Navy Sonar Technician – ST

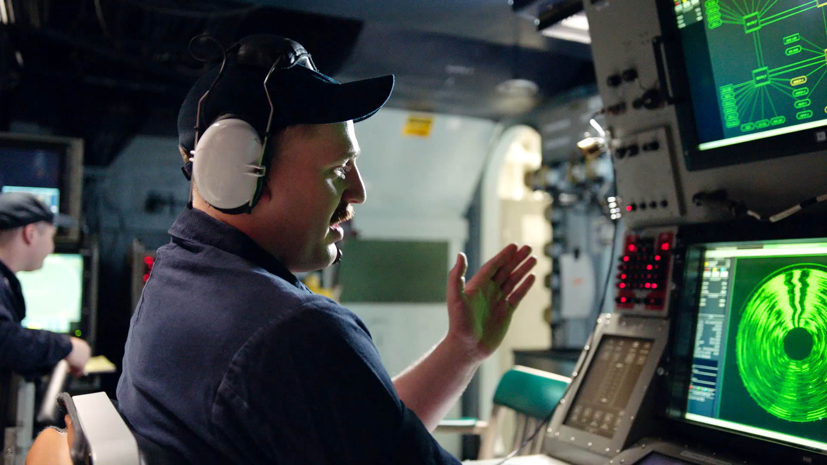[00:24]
I'm passively listening to what's out in the water. There's STGs, which are on surface ships, and STSs are on submarines.
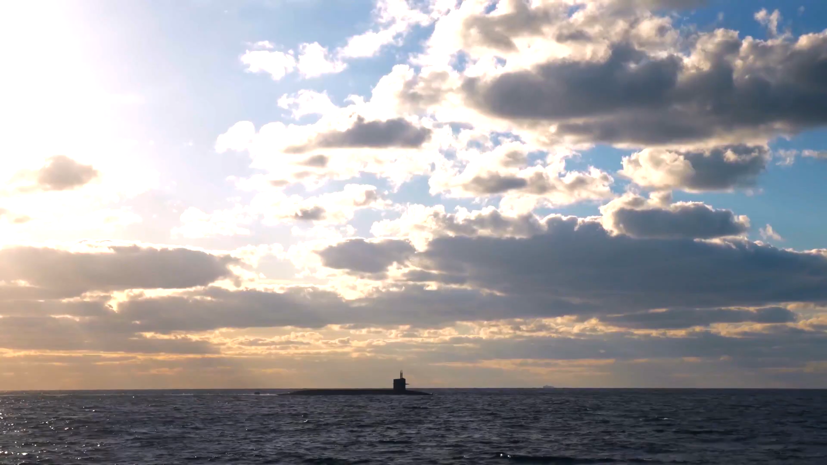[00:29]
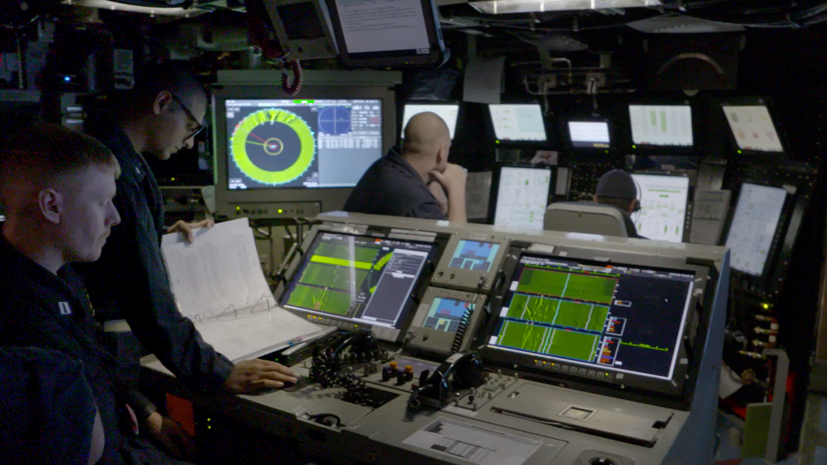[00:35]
We detect, track, and classify contacts.
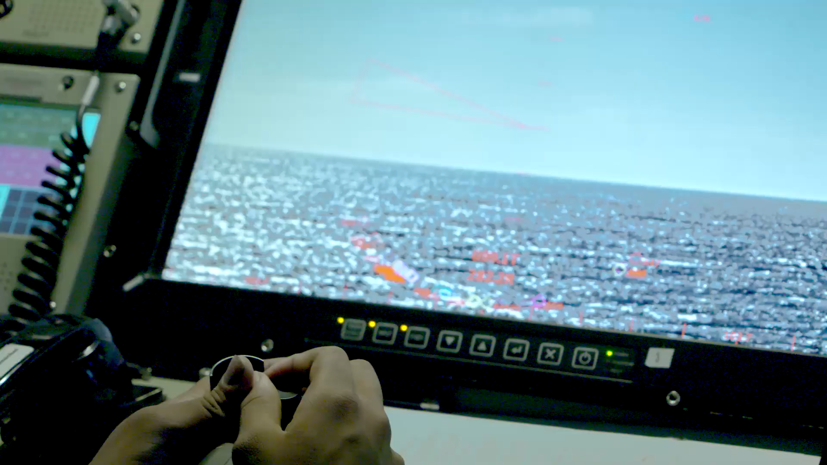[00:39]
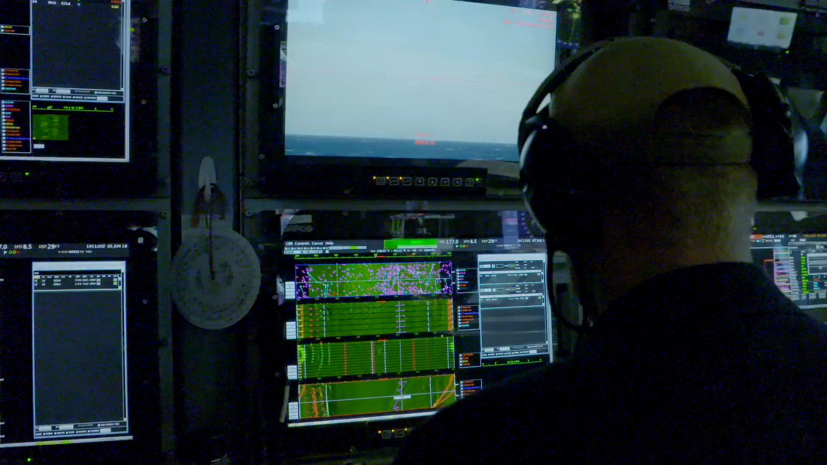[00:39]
It might be the most important way of tracking.
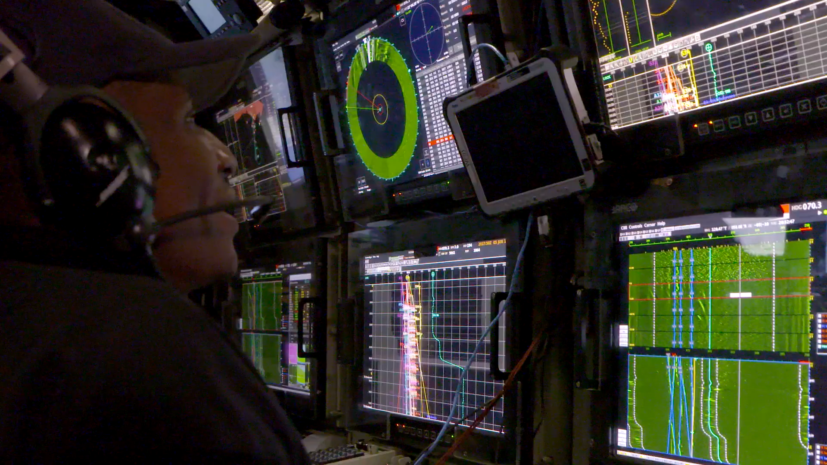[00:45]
Radar can't go into the water, so if there's submarines out there, then CELINAR's going to pick it up first.
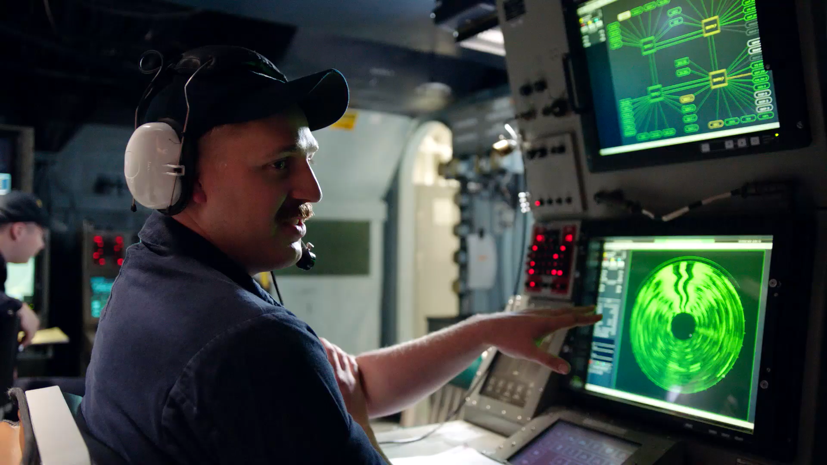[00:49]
And with passive, our range is immense.
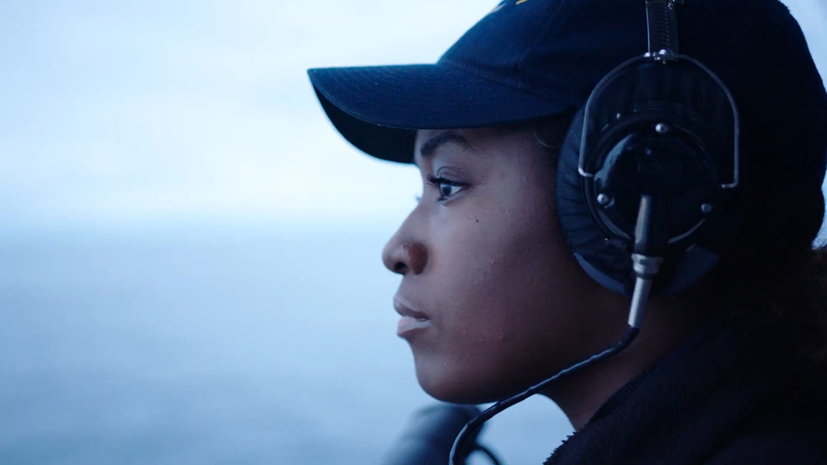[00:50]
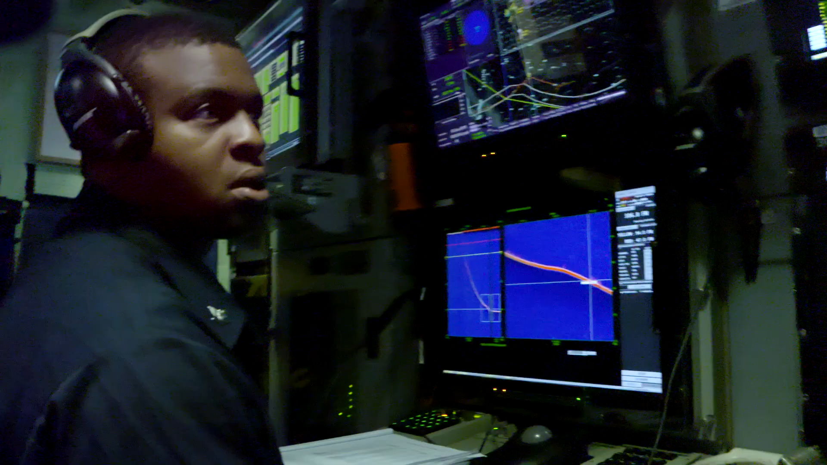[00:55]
This contact came in.
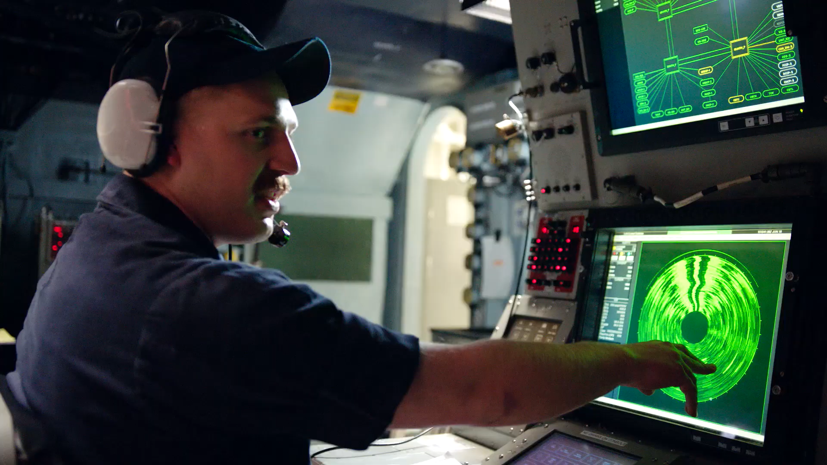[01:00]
Right lines will tell me that there is sound, and I can move my cursor over top of it, and if I listen closely...
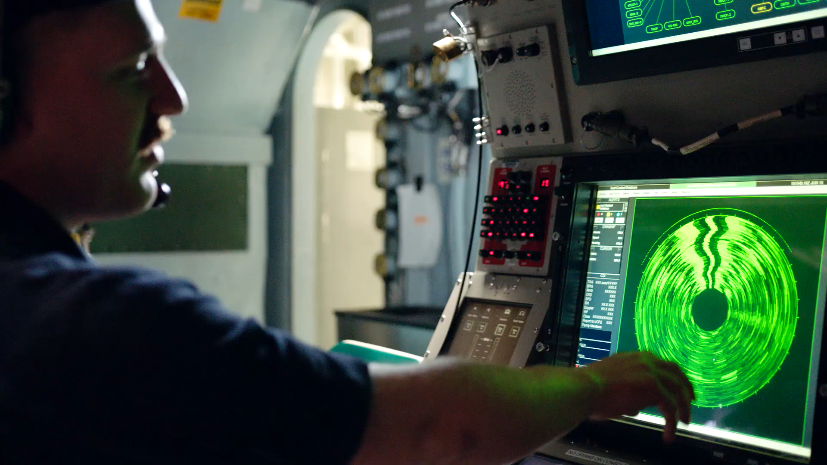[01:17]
Sometimes, if I look down this bearing here,
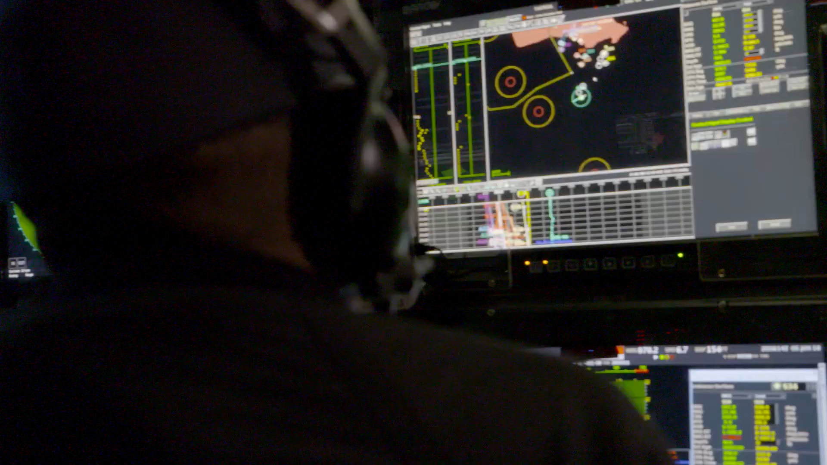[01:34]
Tonar has six computer screens in front of them.